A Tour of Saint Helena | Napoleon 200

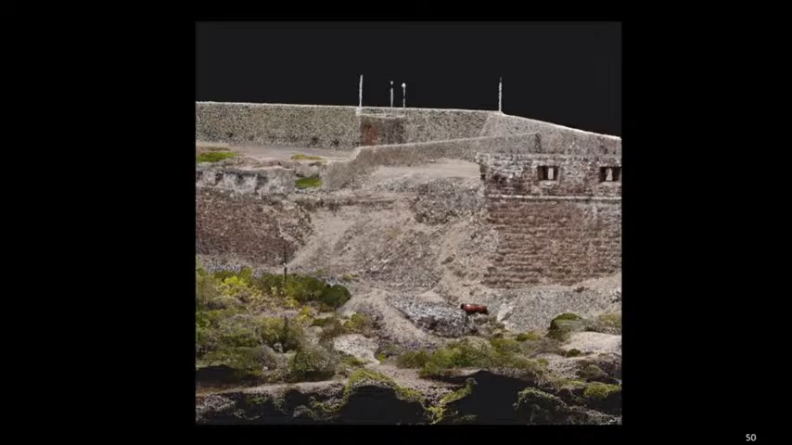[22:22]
which occurred in the early 2000s at the site after a storm. And so that is, as you see here in this image,
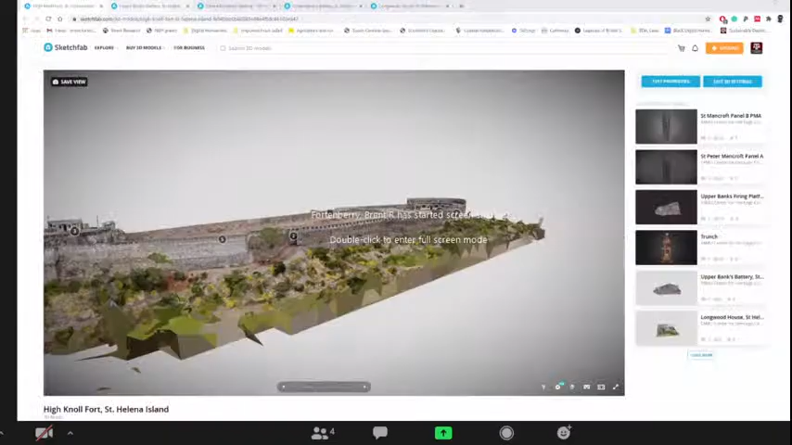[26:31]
So if you click on upper banks again, here, you can see and explore, uh, this, uh, this fortification as I talk about it.
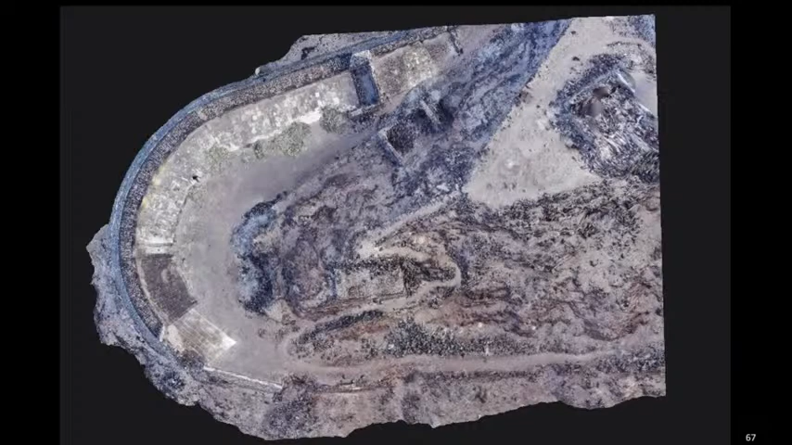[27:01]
Um, you can see where it gets its name from that half moon. And unfortunately, because of the isolation of this site, it has really fallen into disrepair. It's incredibly hard, um, to get, um, resources up here to manage, uh, to manage this site. And so here you see a profile looking, um, this is not a photograph. This is the digital model, uh, looking from the west to the east, um, on, um, on this fortification. And you can see some of the areas that we'll talk about in a minute. Uh, the wall collapses, um, that threaten the integrity of the half moon battery.
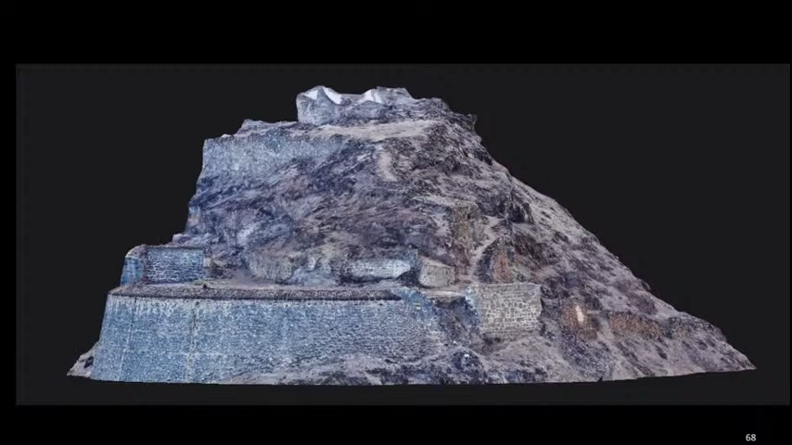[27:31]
And here you see another profile image, uh, looking from, uh, looking from the north to the south.
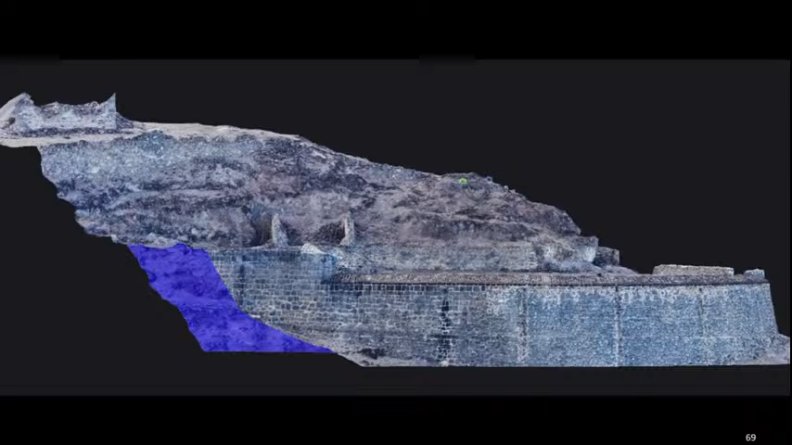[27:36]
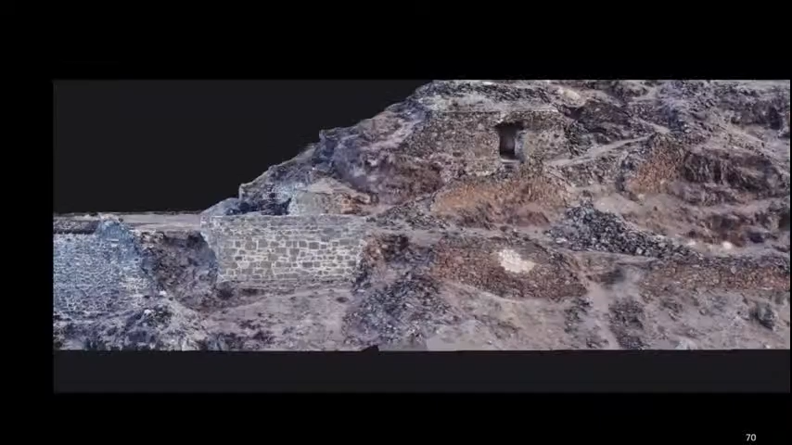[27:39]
You'll see on the annotation, there are several ruined buildings that are noted.
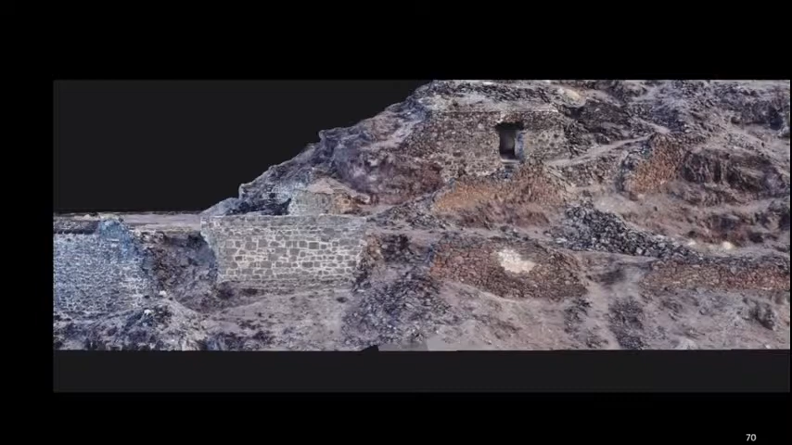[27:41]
I'll, I'll note sort of, um, um, on your, on your sketch fab model, number four is the magazine and that's that door, a doorway that, uh, appears in the middle, uh, upper middle right, um, of the screen on this static image of the digital model.
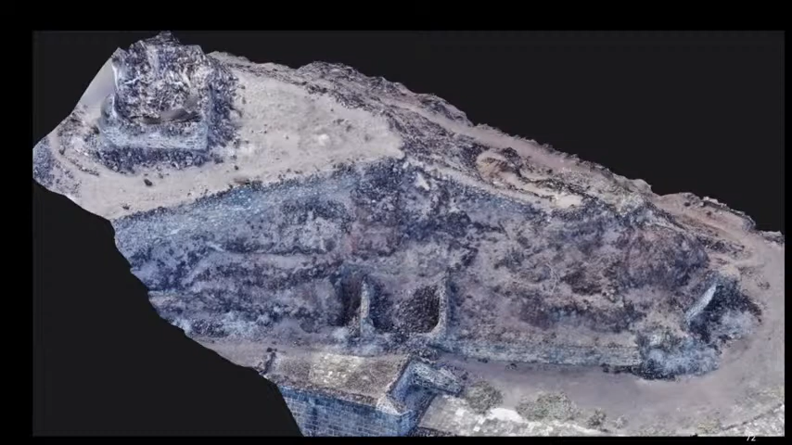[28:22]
eight, and nine, um, on, on the 3D model are really just foundations and nothing really survives, um, on the interior, um, of those buildings as we visited the site.
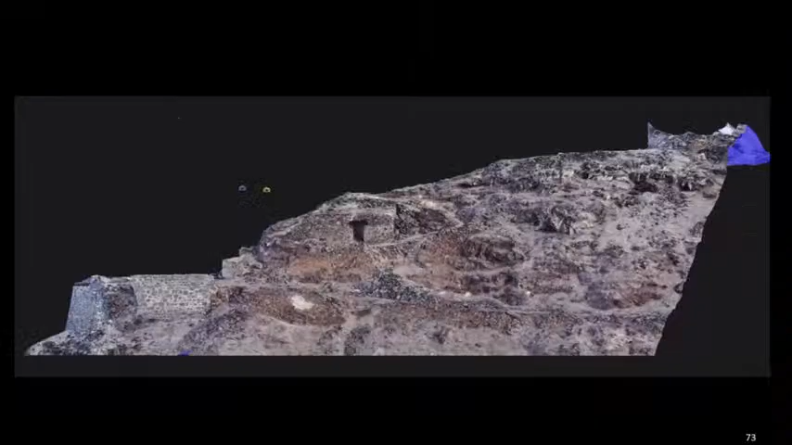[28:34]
And then this is again, just another longitudinal section, um, of the, of the fort as well.
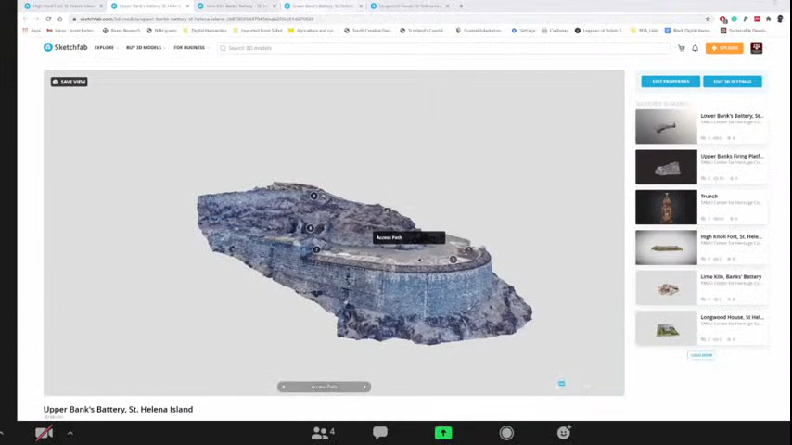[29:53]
you can see lower banks as battery here, um, with various annotations about, um, the support structures, um, and surviving curtain wall at this site.
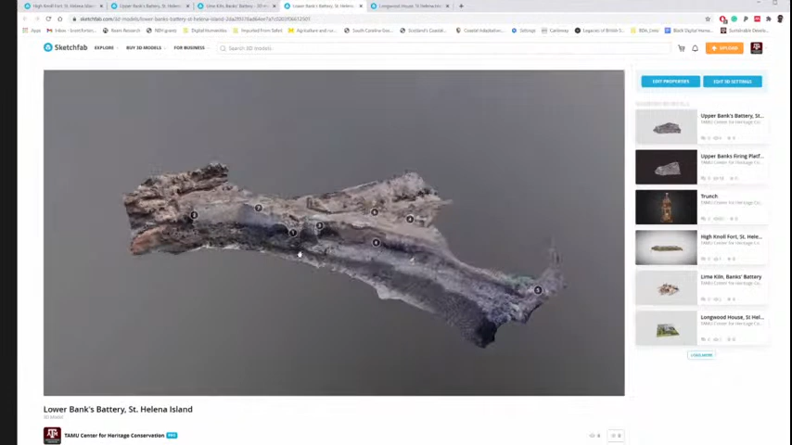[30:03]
And really in, in terms of the character defining features of the island, uh, this fortification really, uh, stands out for its late 17th, early 18th century design with these crenellations and these firing positions.
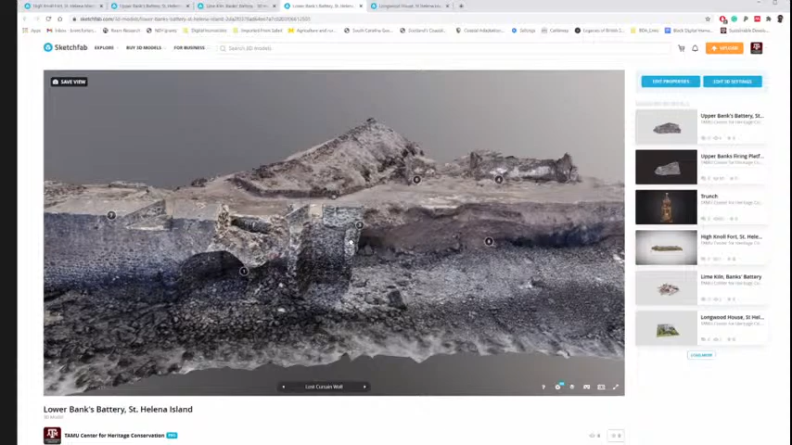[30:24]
And then this arched arch tunnel that served as a culvert, uh, draining, um, system as a part, um, as a part of the fortification.
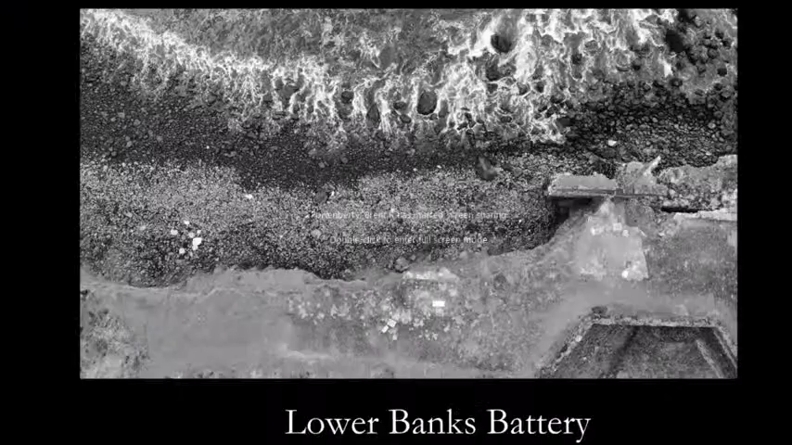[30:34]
And so this image taken from the rocks to the north of banks really gives you that sense of place. It gives you that sense of how this fortification was to defend the valley,
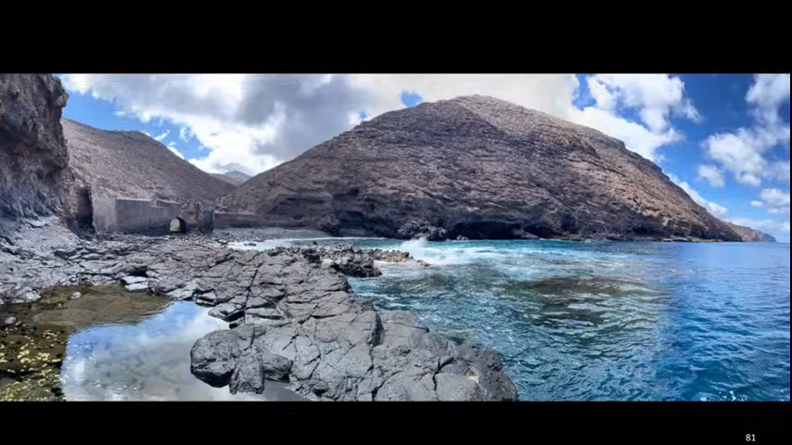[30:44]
um, as, as ships approach from the north and the west. And you can see the fortification there, um, on the left side of the screen.
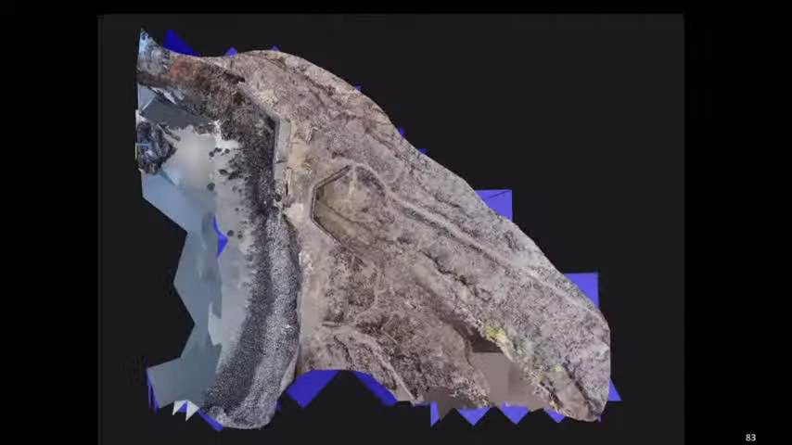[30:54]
And again, here's, uh, some static images of, of the photogrammetric model, which you have access to on sketch fab. Um, and here you can see the state of repair of,
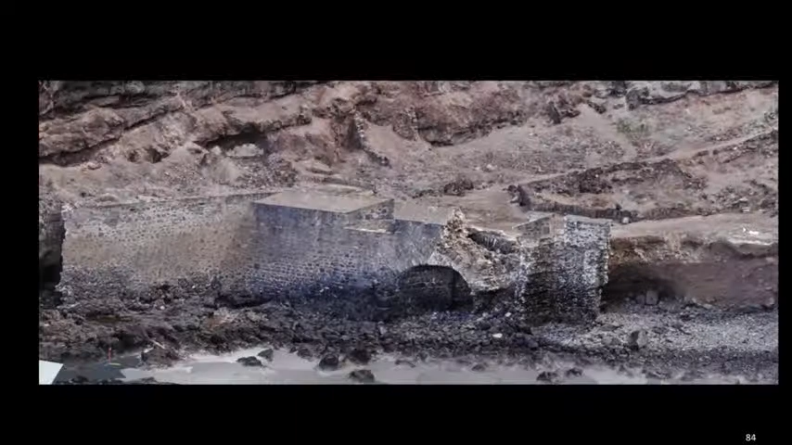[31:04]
of the fortification, um, that is pulling away from the shoreline because of erosion and because of, um, wave action. And really, um, efforts to stabilize and maintain the curtain wall and the arch,
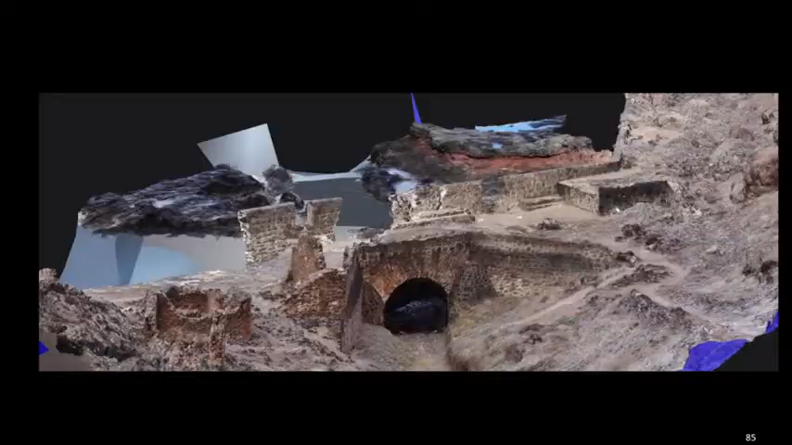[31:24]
um, are our main focus, uh, if work is undertaken at this site. And here you see, again, this is not a photograph, this is the 3d model. Um, and then this is the, this is the fortification as it sits today.